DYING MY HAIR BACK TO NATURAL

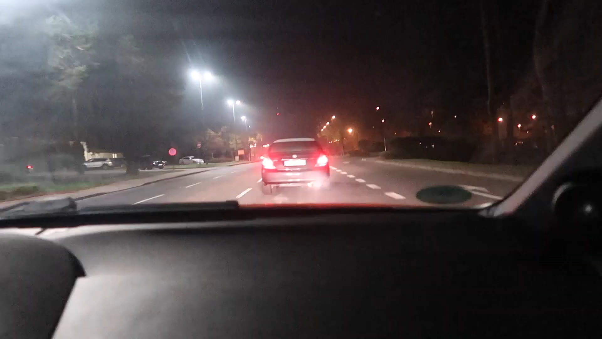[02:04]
We pulled out on the road behind this lady. Please don't try to turn here. Where are you? You don't know where you are. Her window wasn't defrosted. She couldn't see and she was just driving against the curb. Oh my God, get off the road, lady. Let your window defrost first.